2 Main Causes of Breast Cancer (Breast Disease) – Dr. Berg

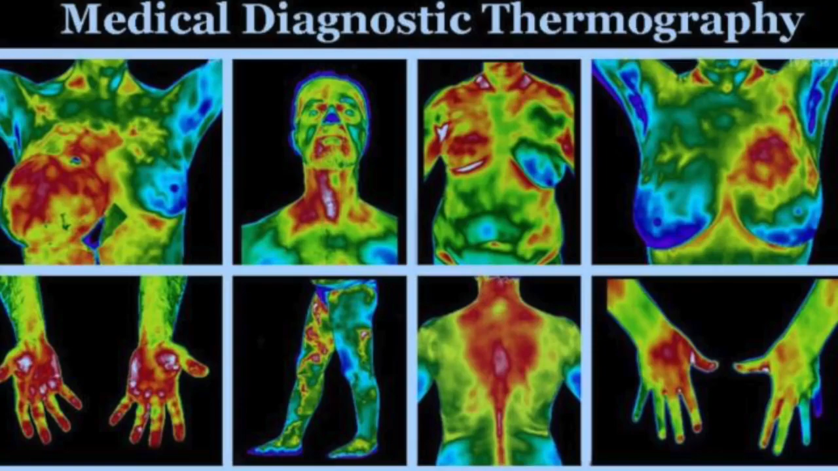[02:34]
I recommend doing thermography because it's non-invasive and you can pick up a lot of great information from that test.